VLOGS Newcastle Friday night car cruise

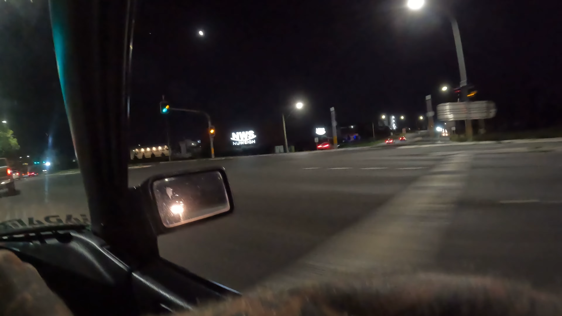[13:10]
Around me as he came flying out of the lights.